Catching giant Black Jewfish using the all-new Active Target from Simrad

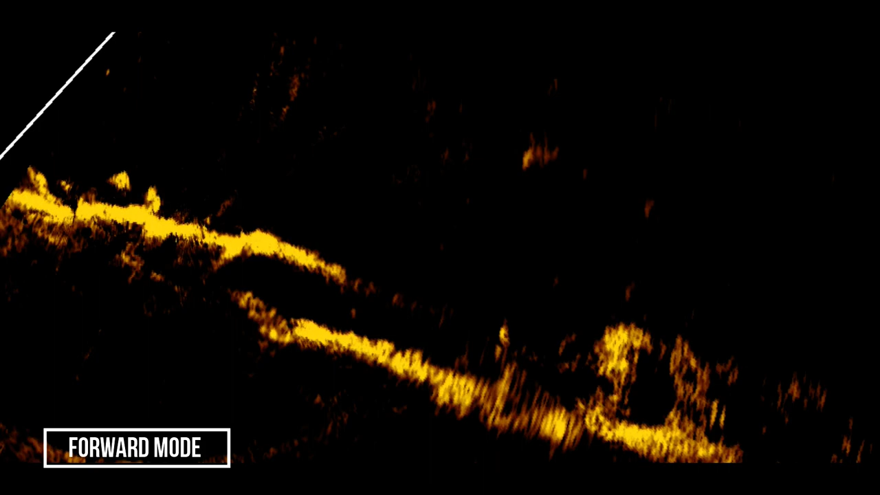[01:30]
Sink down to your fish. Whether it eats it or not, that's another question, but it's just next level stuff.
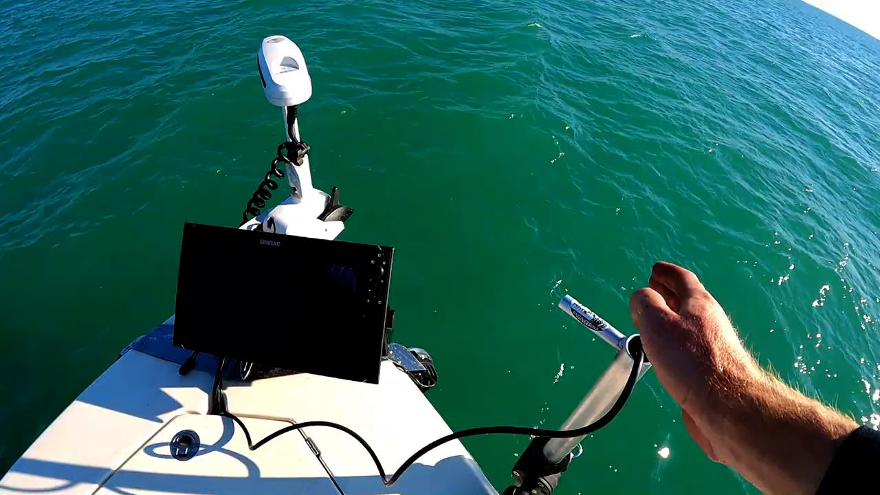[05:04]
This is how cool this is, you know, using Rob Payne arm for the active transducer.
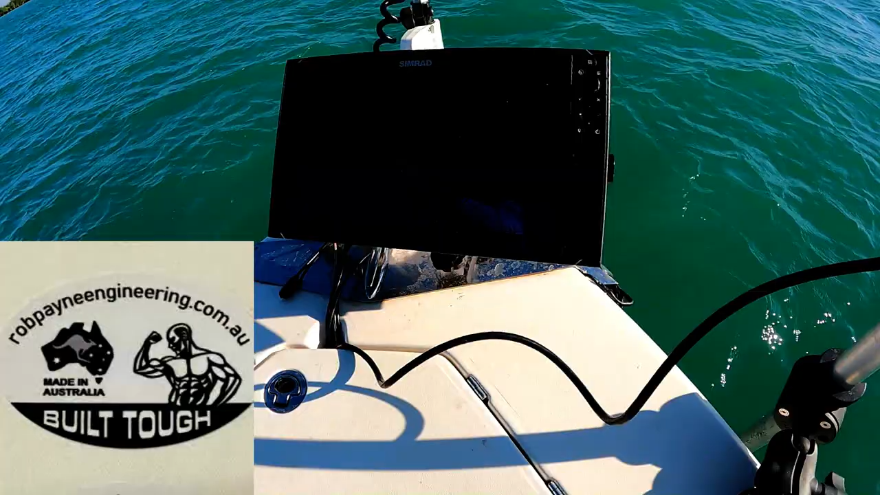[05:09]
Got it on forward scan, so wherever I point this, it is literally scanning out to 80 feet,
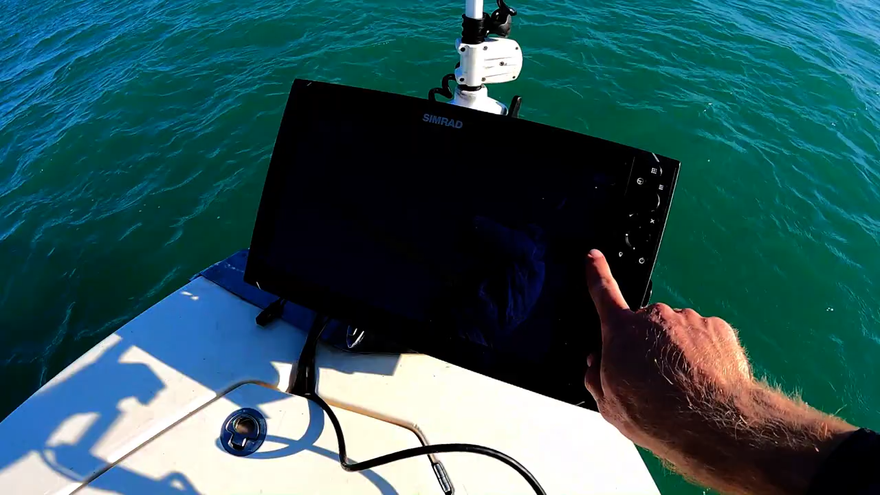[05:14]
so just panning it around till you see the fish on the transducer.
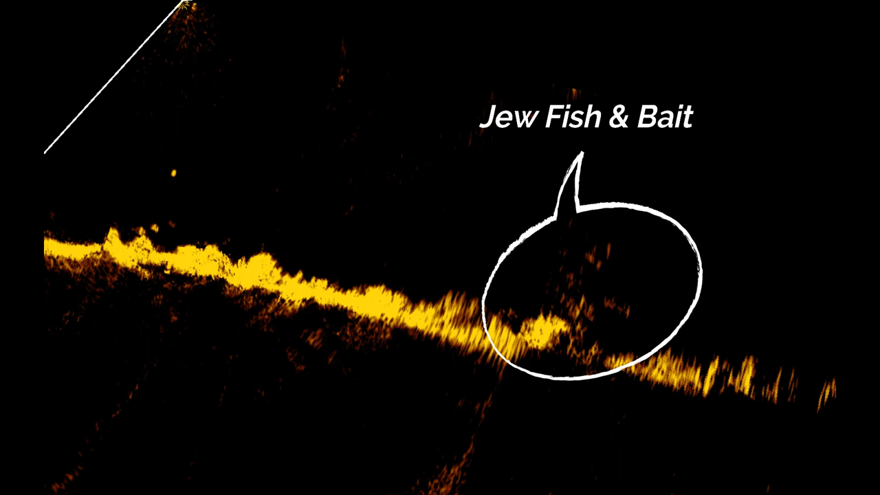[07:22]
So you can clearly see the bait school, and then there's obviously big Jewies and Goldies just working their way around it.
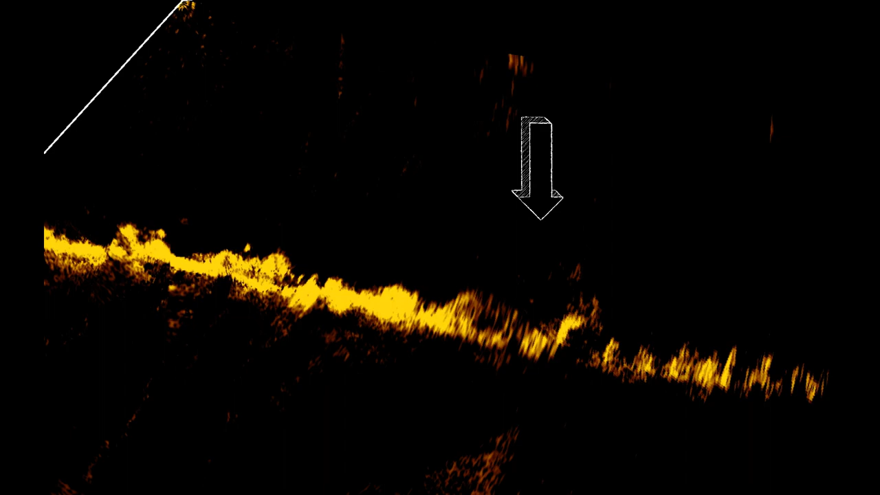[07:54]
I look like I went through the bait school. Oh, look at him behind it. He's behind it. Oh, come on.
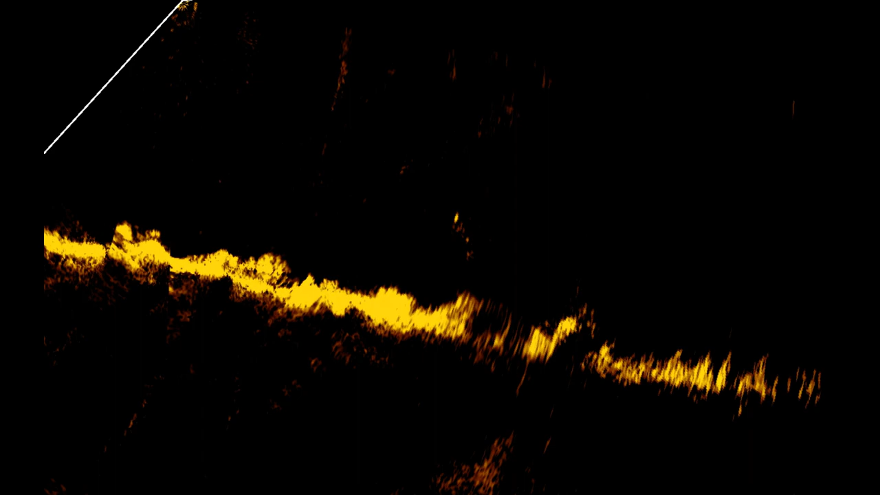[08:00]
See that? Oh, that was that bait school too.
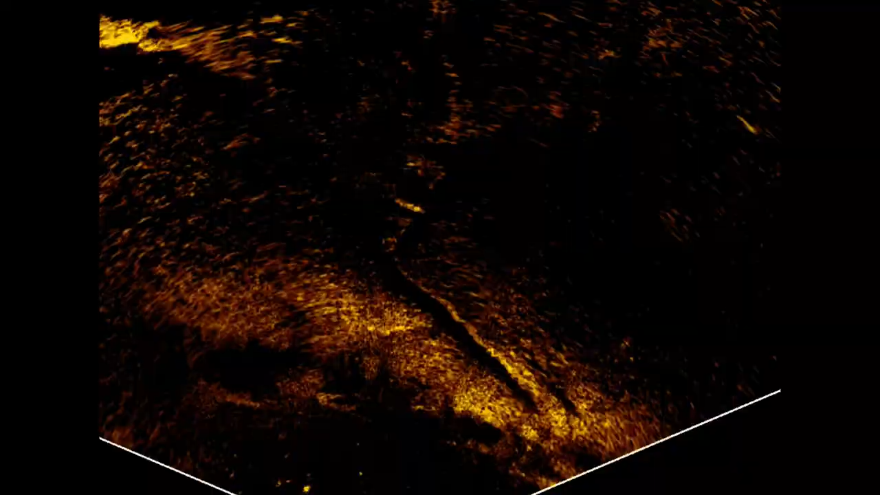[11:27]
There, 30 feet. See him sitting in the gutter.
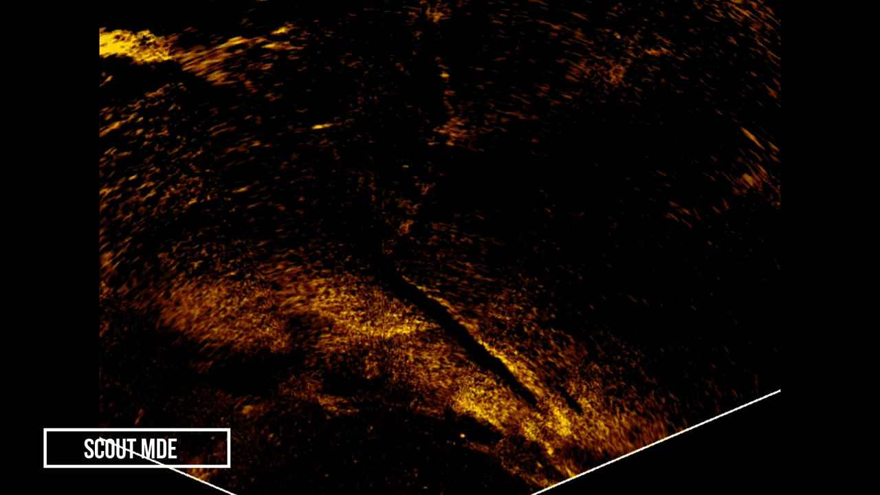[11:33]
Oh, spooked him, you motherfucker. Huh? Spooked him. Here he comes. How's that?
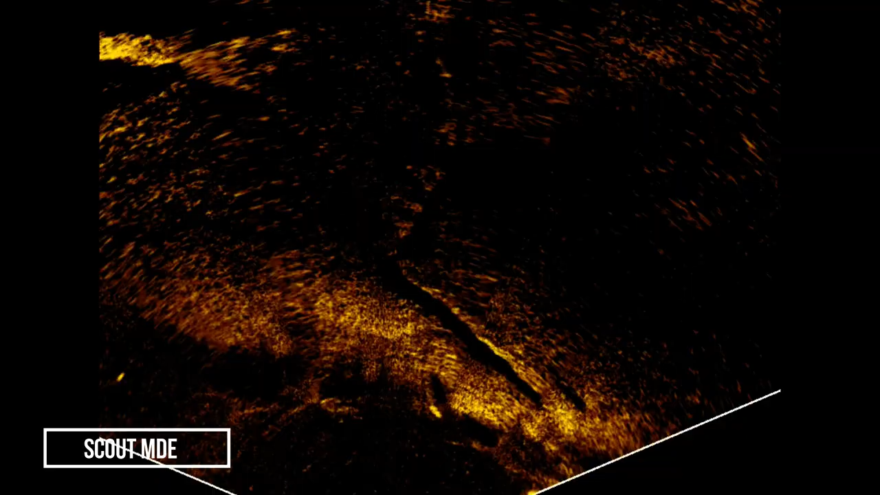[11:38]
You spooked him. Spotted him sitting on the gutter. We'll slow trolling, seen him sitting there, come back to him.
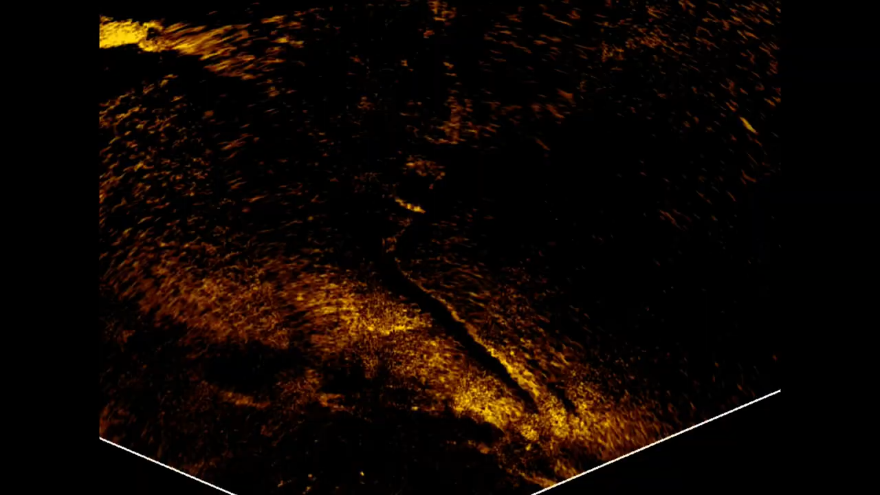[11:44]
And he was there, but spooked him with the vibe. Alright, if you look in the center of the screen.
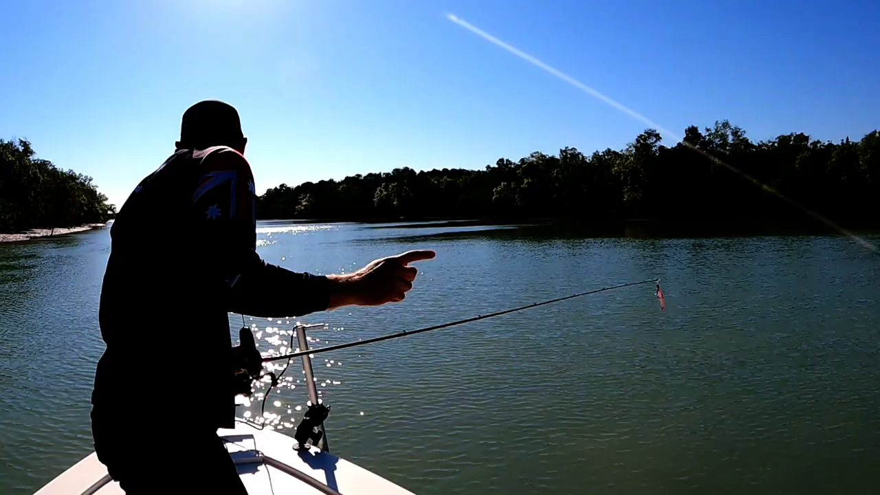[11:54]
That 60 feet, that is a big bar.
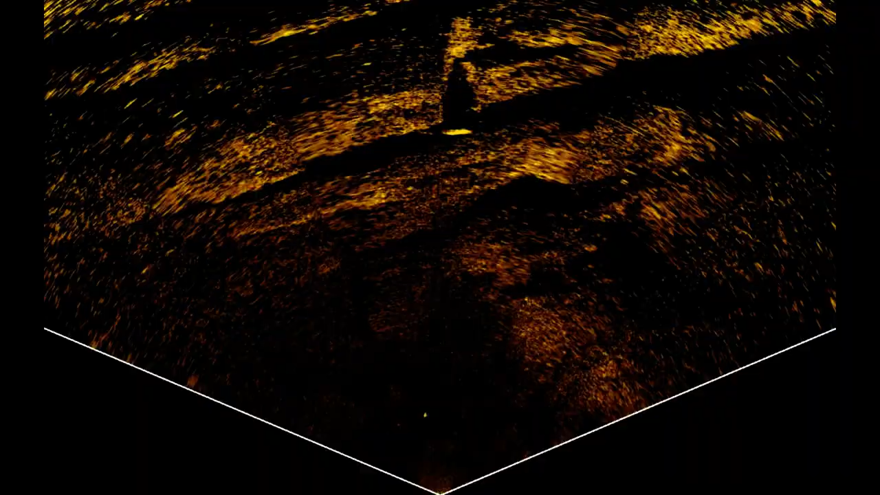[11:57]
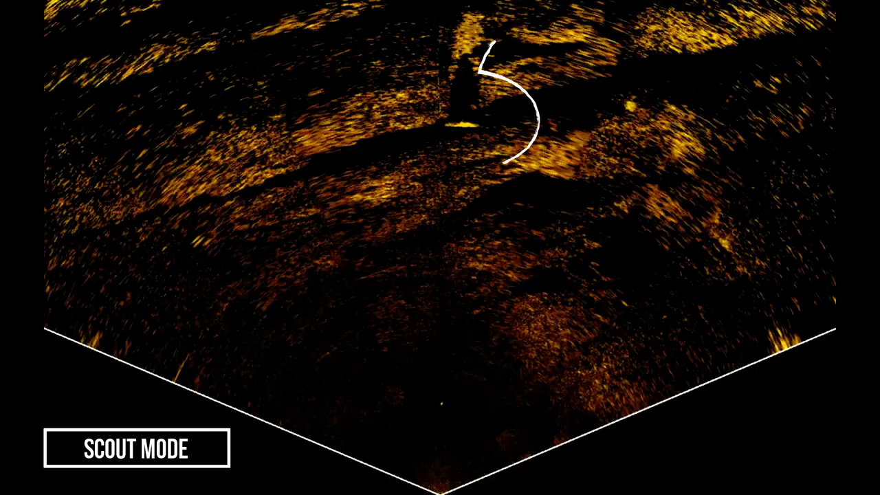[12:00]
Oh, look, I marked him with the side imaging. Anyway, we've pulled up with a Minn Kota.
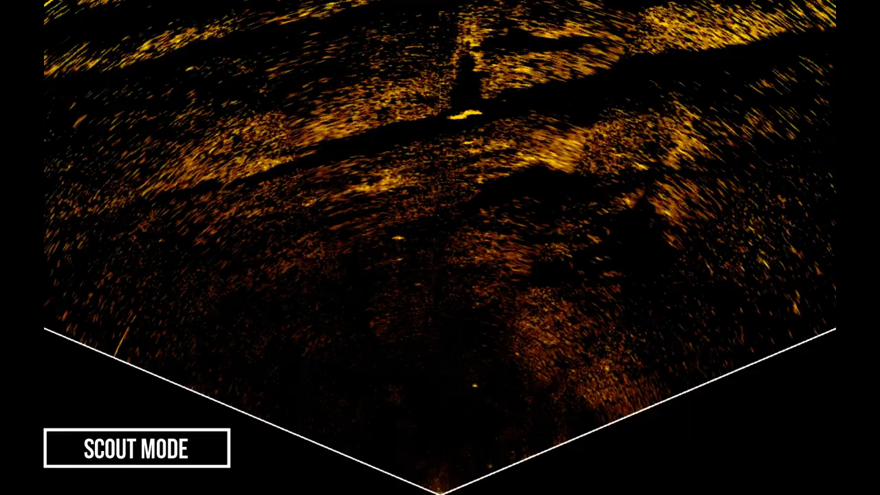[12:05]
He's sitting right on the edge of a gutter out wide, so I have the prawn.
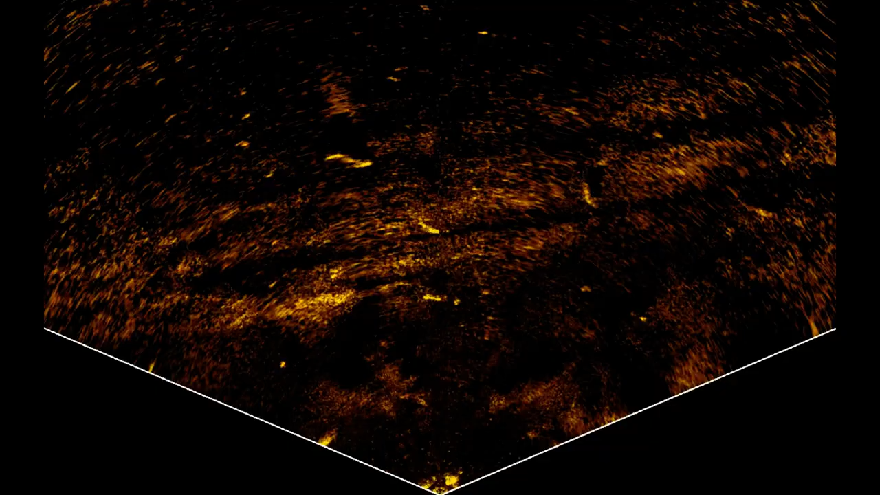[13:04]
and I was grubbing a prawn really slow across the bottom, and the fish was only sitting about 15 feet in front with the active,
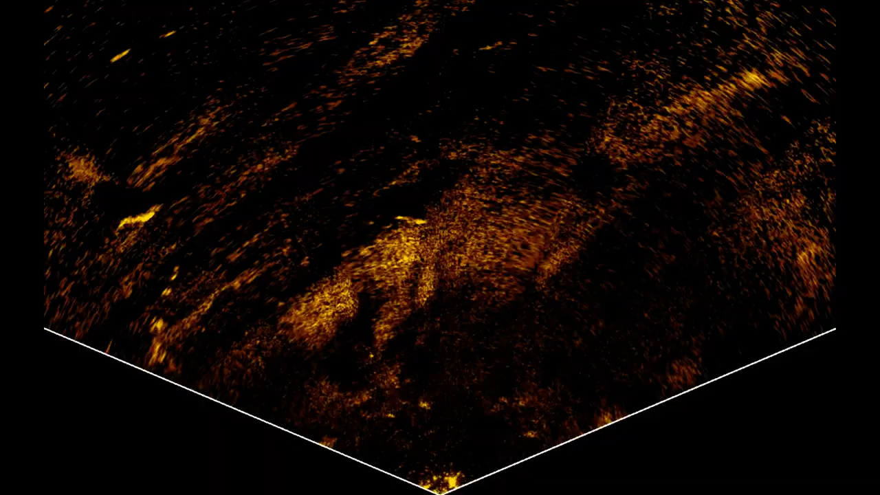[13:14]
and you just knew that the fish was looking at my prawn. I worked it ever so slowly, but I got the lightest knock or even just bump saying, and then set the hook.